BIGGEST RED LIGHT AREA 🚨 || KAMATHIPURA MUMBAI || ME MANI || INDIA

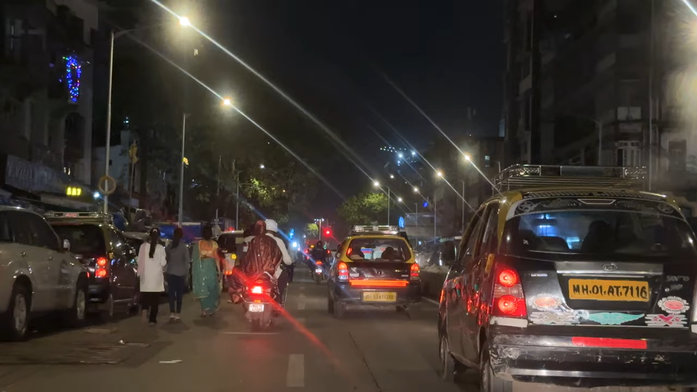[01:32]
అండ్ బయట దిగి కామాటిపురాలో వీడియో చేయడం ఇంపాసిబుల్ నైట్ టైమ్స్. ఈ స్ట్రీట్ లైట్స్ అవి పడడం వల్ల వీడియో కొంచెం క్లారిటీ తగ్గుతుంది, ఈసారికి అడ్జస్ట్ అయిపోండి.